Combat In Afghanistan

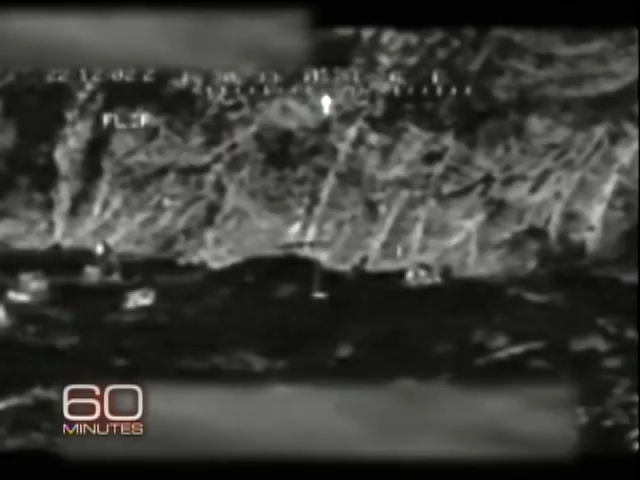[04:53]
We found that out one night during our visit when an Apache helicopter pilot spotted a suspicious group of armed men.
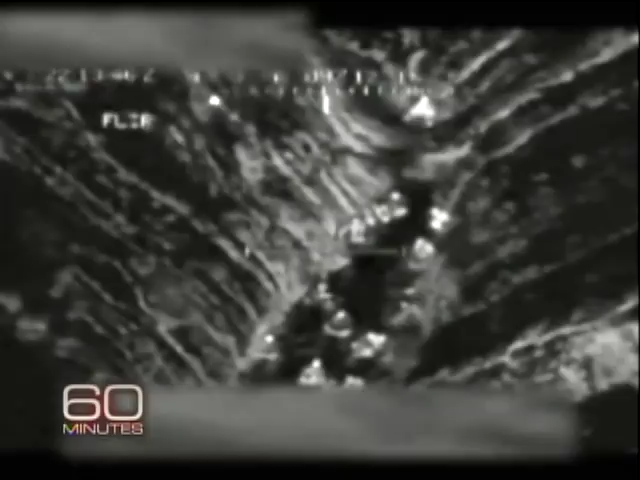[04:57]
Captain Kilbride ordered the pilot to engage.
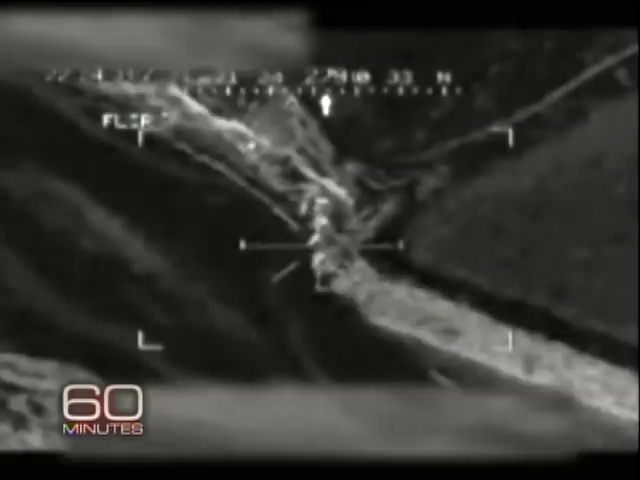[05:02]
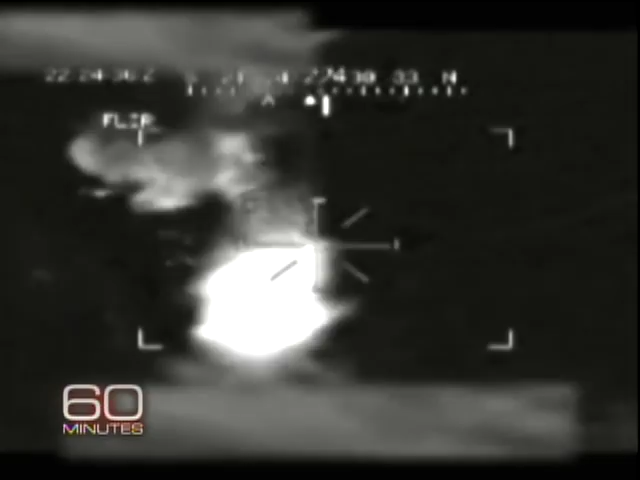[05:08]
That started an intense battle. With Kilbride and his men right in the middle of a more deadly type of warfare here,